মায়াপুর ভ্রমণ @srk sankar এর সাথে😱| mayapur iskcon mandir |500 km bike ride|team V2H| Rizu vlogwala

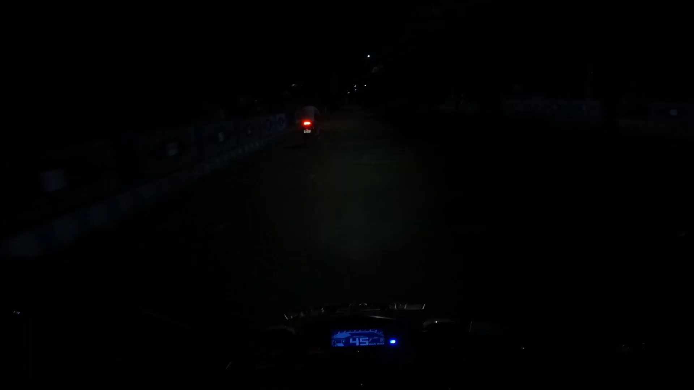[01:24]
ওকে, তো বন্ধুরা আমাদের রাইডটা হচ্ছে এখান থেকে শুরু। এখন দেখতে পাচ্ছ চারিদিকে পুরো অন্ধকার।
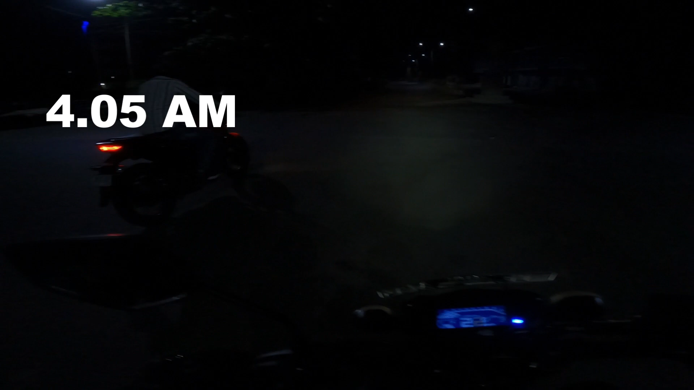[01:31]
আমরা প্রায় 4:05 দিকে বাড়ি থেকে বেরিয়েছি, এখন বাজে 4:20। তো আমরা এবার কিছুক্ষণের মধ্যে হাইওয়েতে উঠে যাবো।
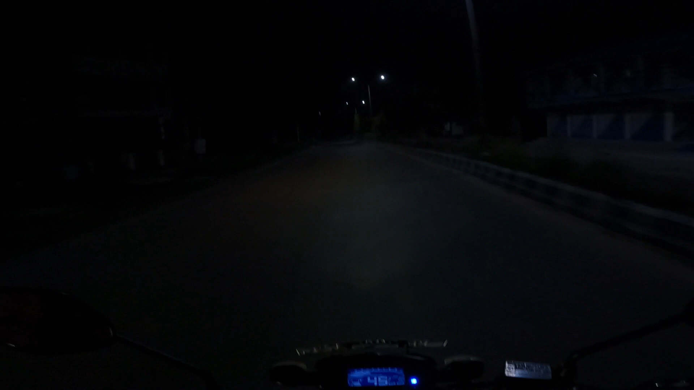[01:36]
চলো, তোমার সাথে দেখা হচ্ছে। দেখা হচ্ছে আমার খুব তাড়াতাড়ি।
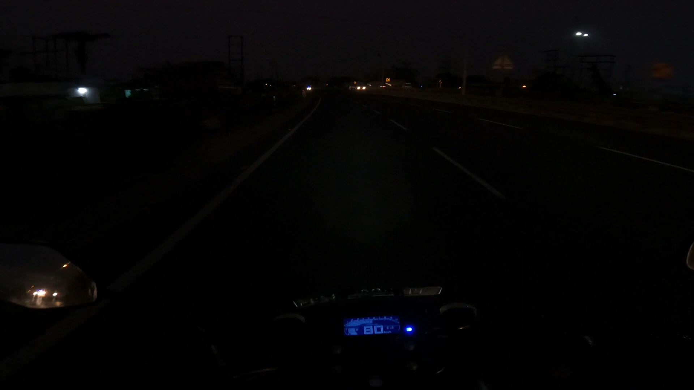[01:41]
এখন হলদিয়ার হাইওয়ে ছেড়ে এখন আমরা কলকাতাগামী হাইওয়েতে উঠে পড়েছি।
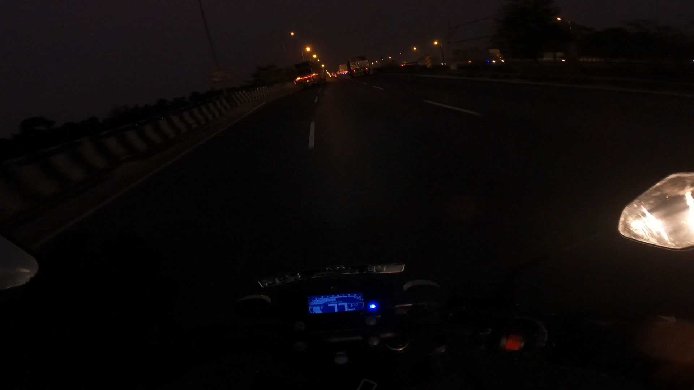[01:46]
অন্ধকারটা কেটে গিয়ে আকাশে কেমন ভোরের ফুটফুটে আলোটা ফুটেছে, দেখতে বেশ সুন্দর লাগছে।